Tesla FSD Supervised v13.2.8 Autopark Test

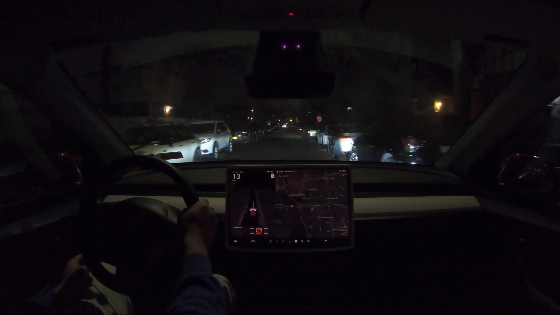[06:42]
Okay, so I see a spot here. Let's try this one. Okay.
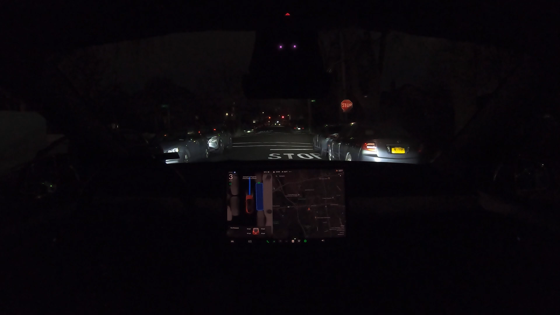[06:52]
So it's kind of slow when it comes to positioning and if there's an oncoming car,
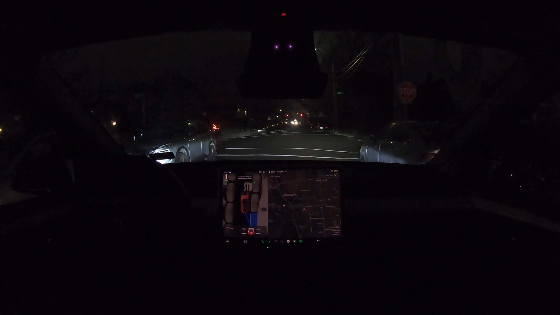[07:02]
sometimes I cancel because it's a bit on the slower side. Okay, so we should have abundant of, abundant, a lot of room. Okay, so here we're not close, I mean, we're just right into the curb and the thing is here, it's too close, but you know, that's how FSD does it and I think we're done.